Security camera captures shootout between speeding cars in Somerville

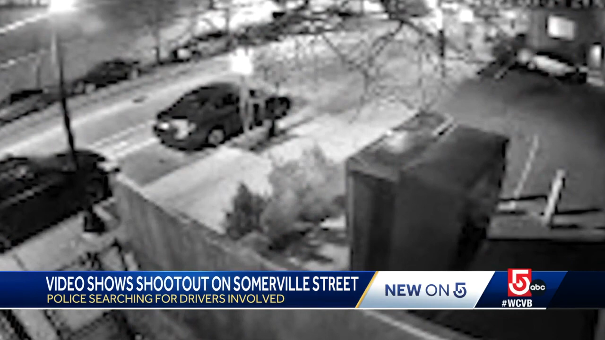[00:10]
The sound of gunfire ripping through a Somerville neighborhood. Crossfire between two cars just outside Beth McCray's front door.